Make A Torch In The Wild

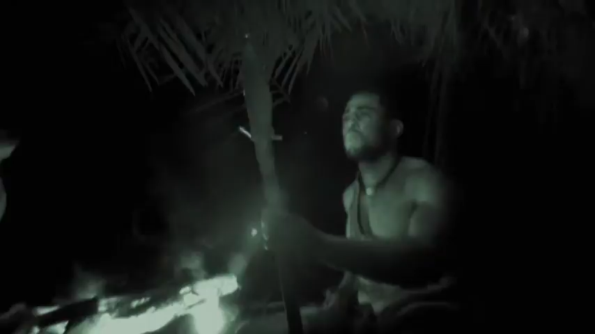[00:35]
You can see the paint on the top. I have to catch the handle.